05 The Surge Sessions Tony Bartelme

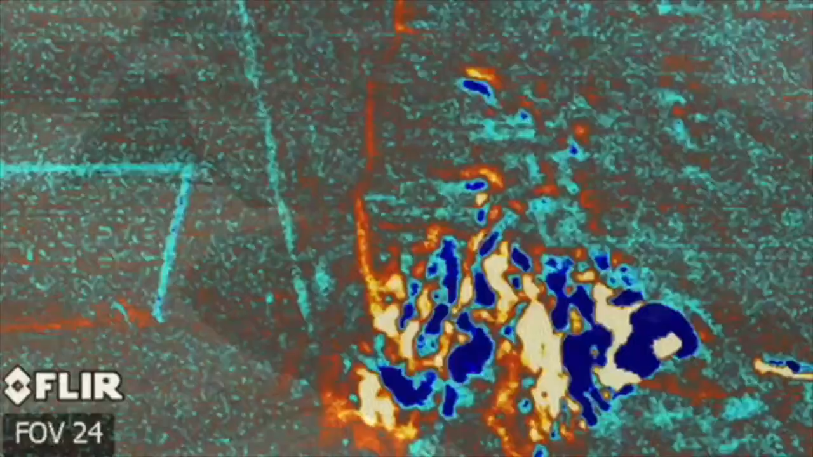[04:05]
And multiply that by millions and millions.
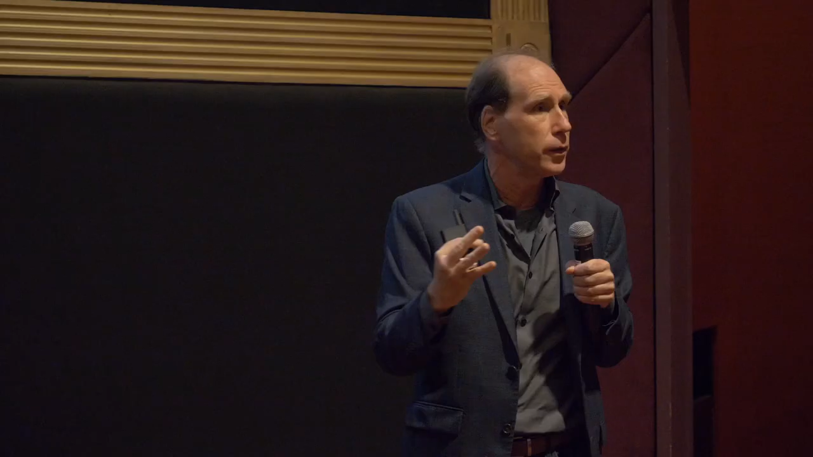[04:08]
Now, this one I like, too. So, that's lawn equipment. That's, you know, they're leak blowers. They produce a ton of CO2.
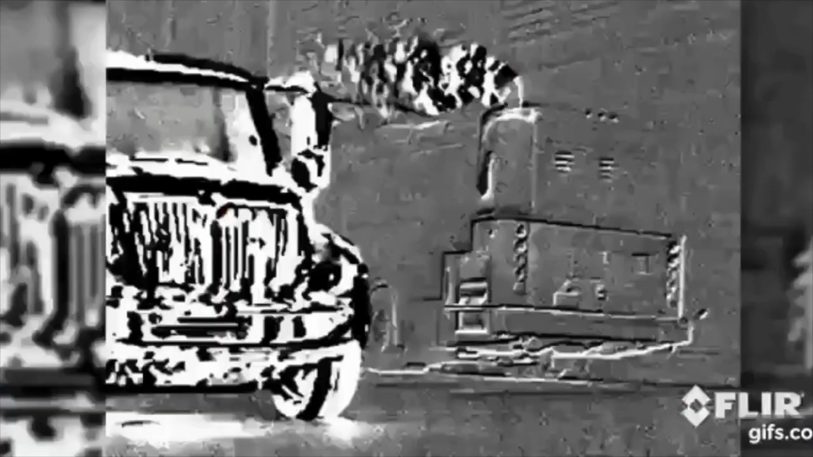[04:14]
They're horrible. But check out these buses, too.
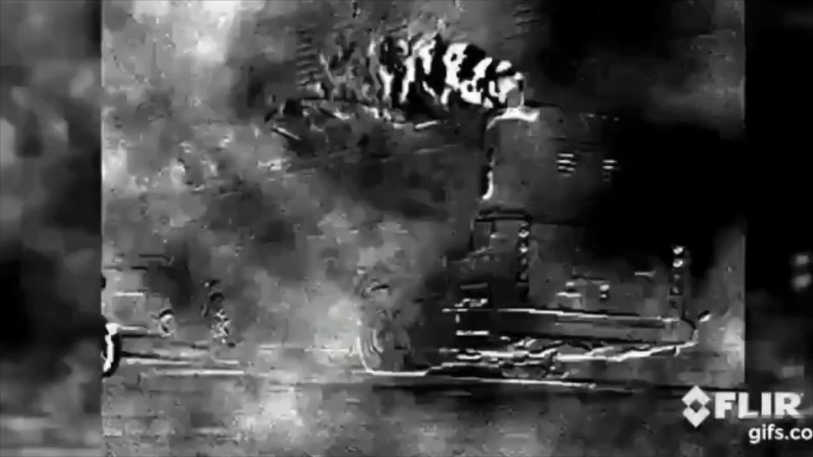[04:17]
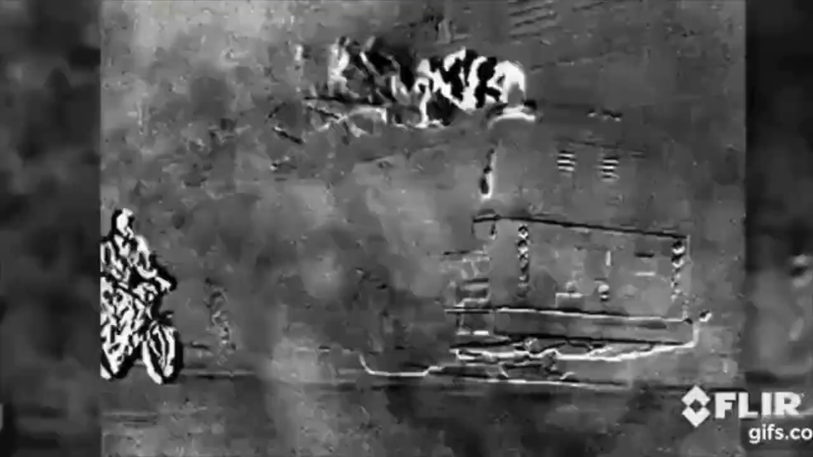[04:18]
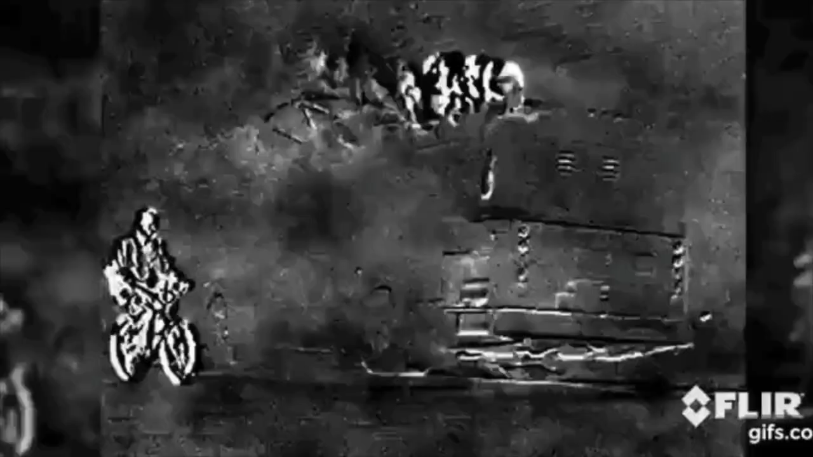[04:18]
I love the bike going by.
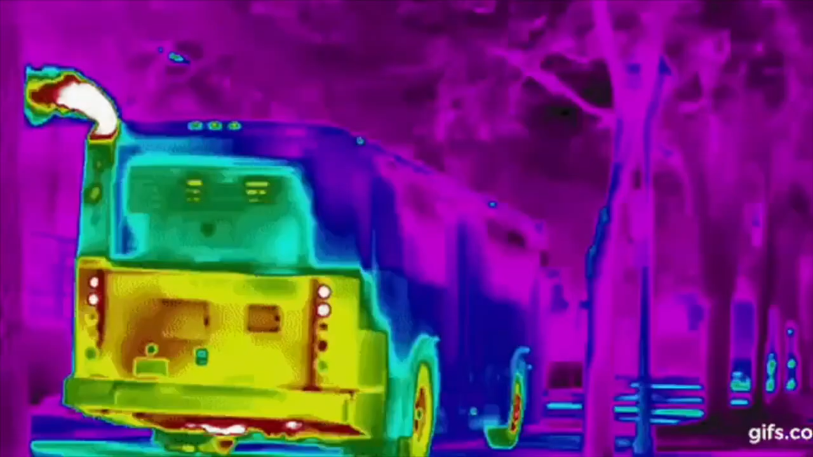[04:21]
But look at how these diesel engines on these car-to-buses are cranking out enormous amounts of CO2.